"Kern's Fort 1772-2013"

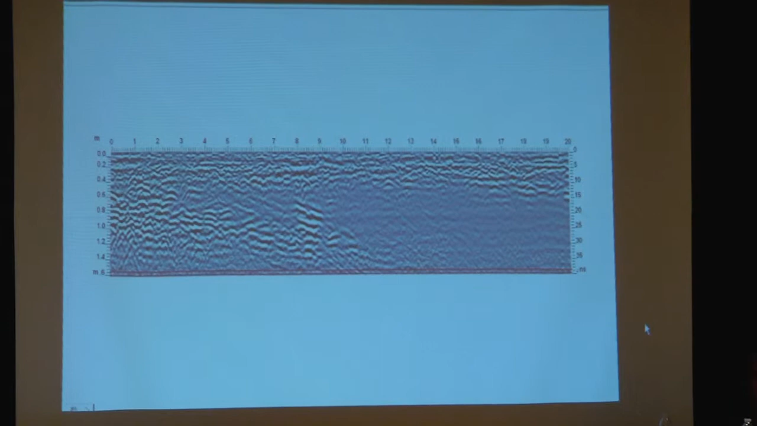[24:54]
This is what the radar slice actually looked at as the students were pushing it across.
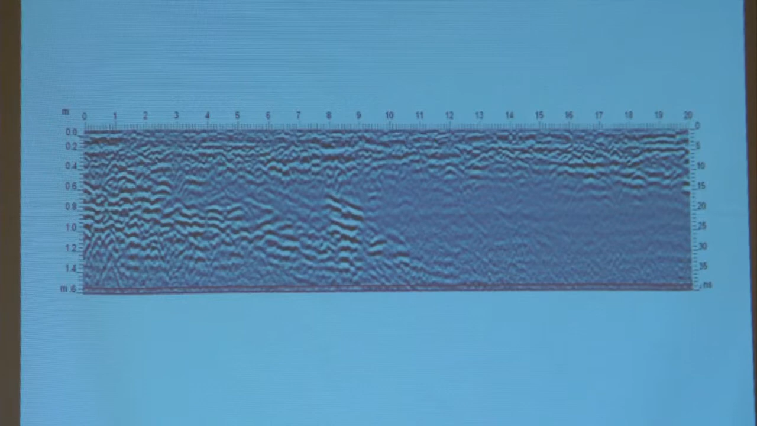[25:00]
This is what they were seeing. And these reflections here are those post holes, and these are meters apart, so they were about three feet apart.
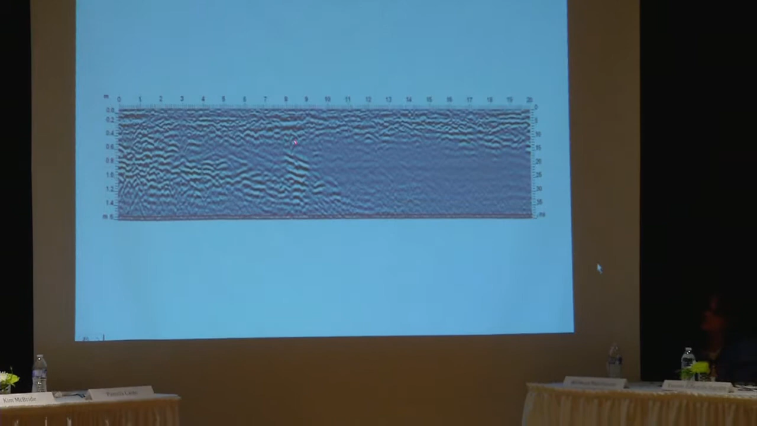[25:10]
This one seemed to go down much deeper than the others.